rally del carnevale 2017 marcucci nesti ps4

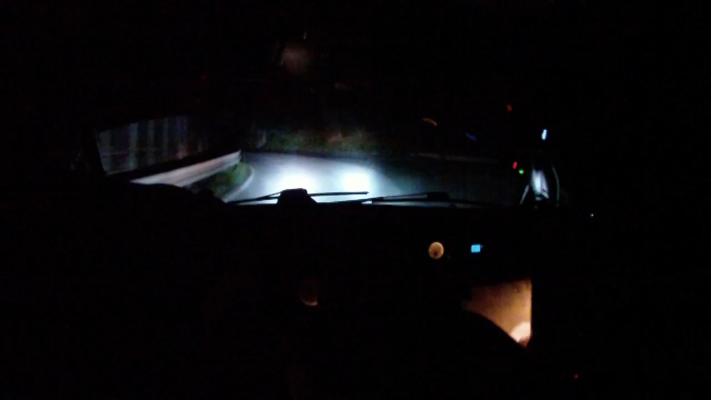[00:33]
molta attenzione al buco destro, stacca, al rail sinistra, 3 meno, 20, tarda poco, destra 2, gira, bene l'uscita, fluido, 30 stai sinistro, al cartello destra 4 meno sfiora, 20 stai sinistro, sfiora destra 4 più vai, 50, 13 qua su, accenno sinistro, 30,